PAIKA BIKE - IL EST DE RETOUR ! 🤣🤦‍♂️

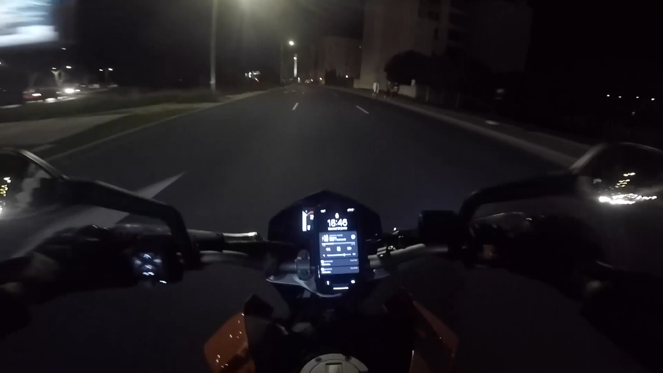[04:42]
cookies. Aïe aïe aïe. T'as les passages piétons frérot hein.
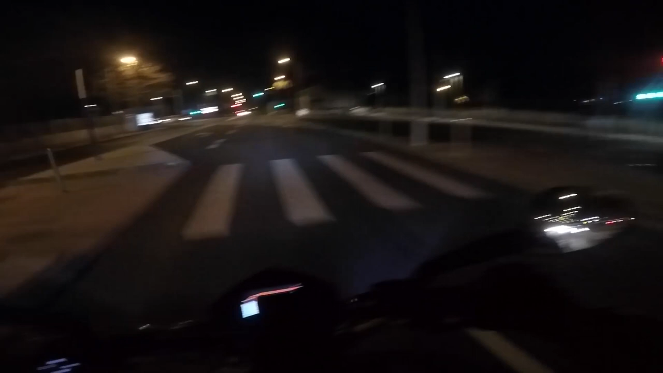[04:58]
Putain il traverse en plein milieu Ah ça fait chier quand même. Et des tic tac j'arrive en tac tac.